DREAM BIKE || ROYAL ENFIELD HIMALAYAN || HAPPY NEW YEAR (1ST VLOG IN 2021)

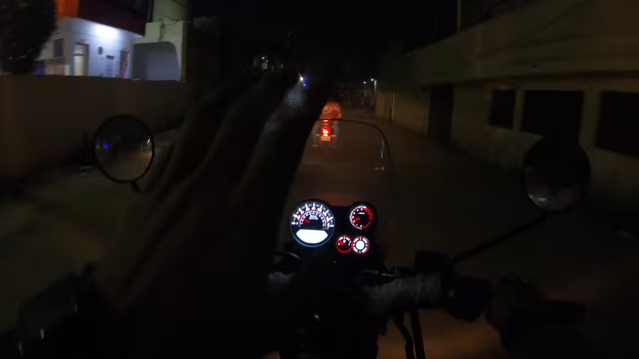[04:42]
आई थिंक इसका वाइजर एक्सटेंडर मेरे को लगवाना पड़ेगा, वाइजर ऊंचा करवाऊंगा मैं. राइडिंग पोजीशन इज कंफर्टेबल मैन, फकिंग कंफर्टेबल. थैंक्स टू गॉड, गाड़ी आखिरकार आ गई.